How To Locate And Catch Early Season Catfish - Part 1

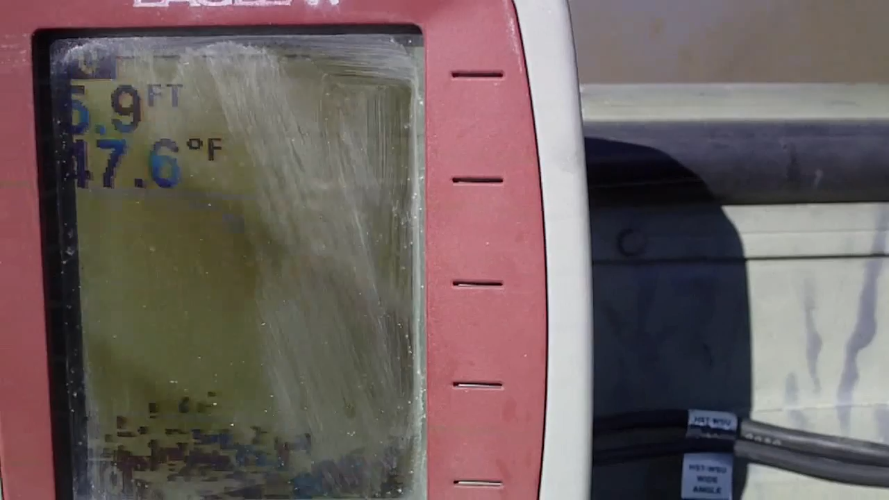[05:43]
On screen: depth 5.9 ft
it's about forty seven, pushing forty eight degrees. So it's still pretty cold for the catfishing.
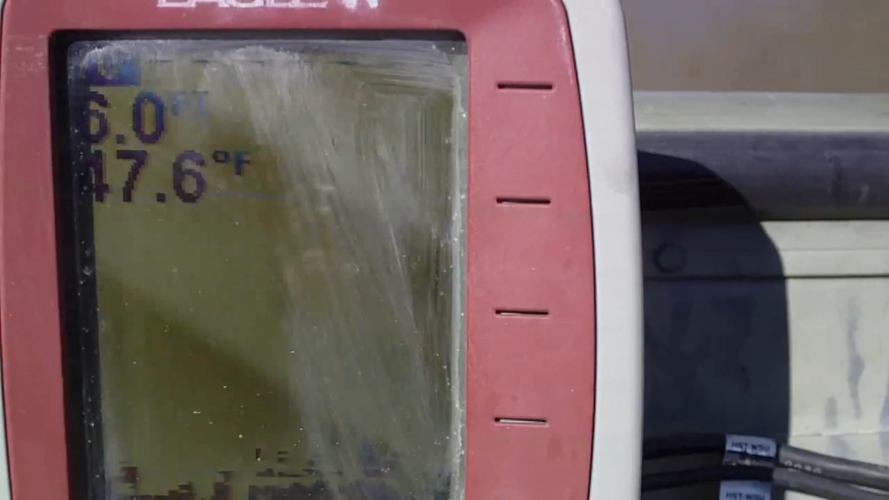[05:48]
On screen: water 47.6°F
It is nice out today, though. Air temp is in the sixties.
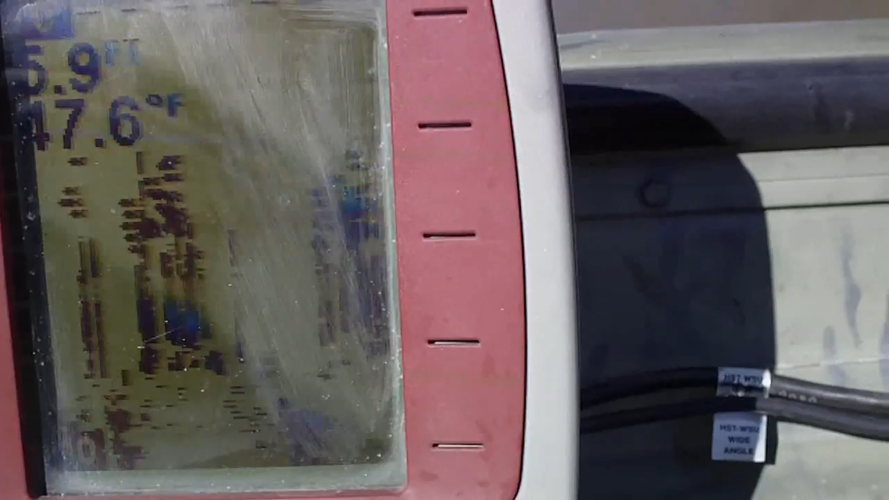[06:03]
On screen: water 47.6°F
So this is what I'm in. I'm sitting in about six feet right now.
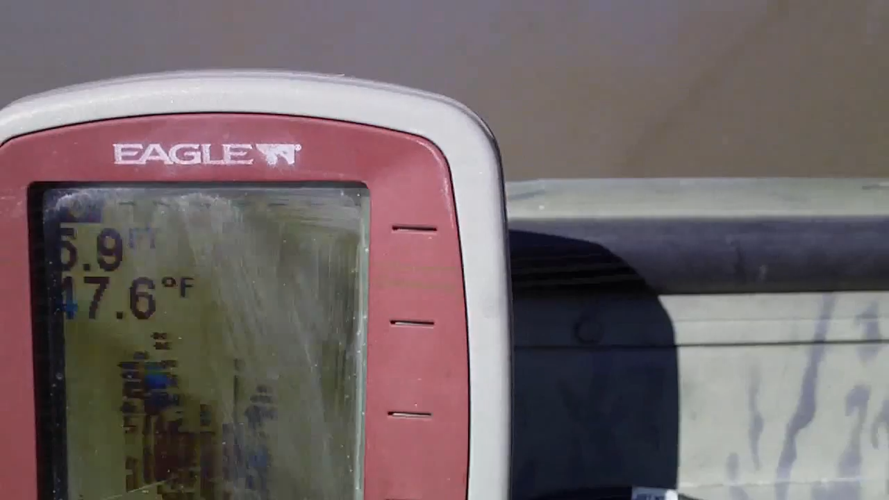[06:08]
And what I've got here is I'm fishing tight up to the bank here